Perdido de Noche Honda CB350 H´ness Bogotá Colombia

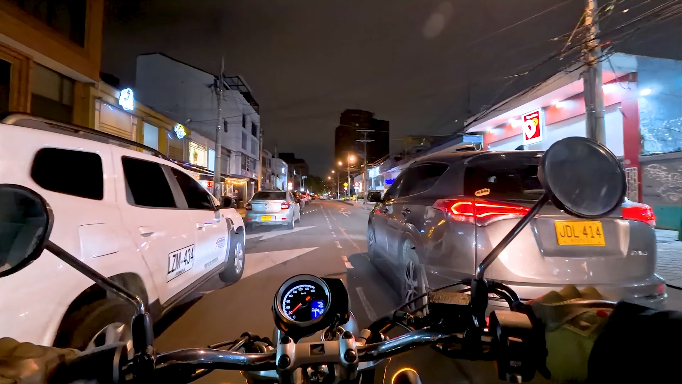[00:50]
Esta es la calle 81 con carrera 14.
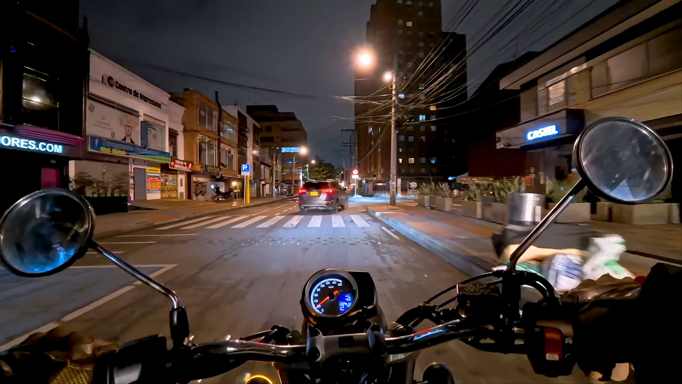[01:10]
Esta es la zona de Unilago en el barrio Antiguo Country, en la localidad de Chapinero.
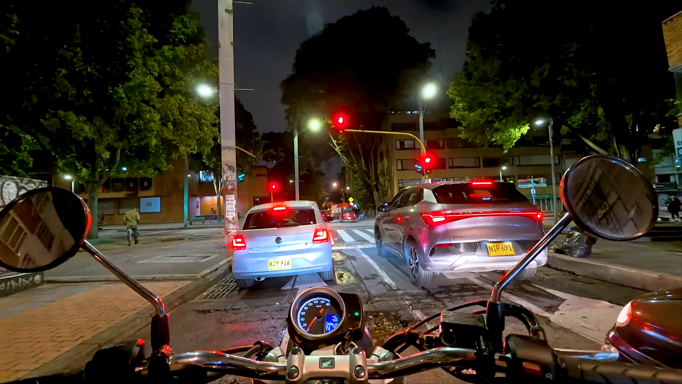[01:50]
Hay gente que no sabe que se puede girar a la derecha con precaución cuando el semáforo está en rojo. Igual en las ciudades de Estados Unidos, excepto en Nueva York, donde está prohibido.
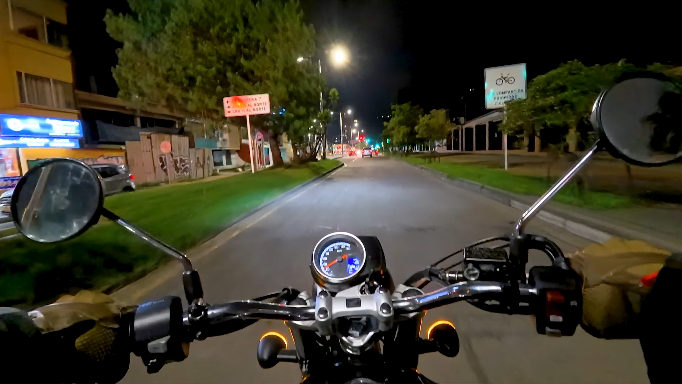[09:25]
Esta vía no existía en mi época. Taxista, pero ahora la tomo en patineta. Ya la conozco porque la he pasado por acá algunas veces en patineta. Ya sé dónde estoy. Al sur, entonces, por esta vía.